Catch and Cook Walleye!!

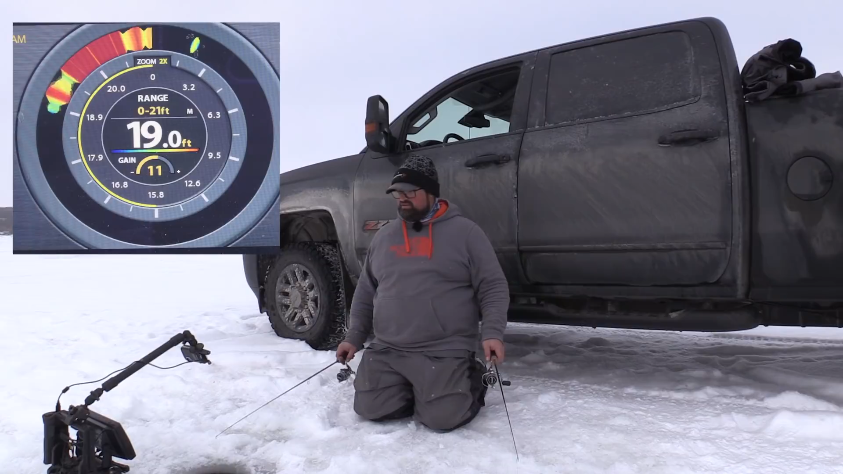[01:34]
On screen: depth 19.0 ft
He's coming again. Oh, Clayton, how'd you miss that? That was poor, Clayton. I've got so much going on, you guys. Like, I've got fish and lures, and I don't even know what's what. I'm just moving my arms like a robot here right now. I got fish on me. Looks like he's on a spoon. Looks like they're not paying attention to the rattle bait at the moment. He's definitely going up and down on the spoon though. Oh, now he's coming towards the rattle bait.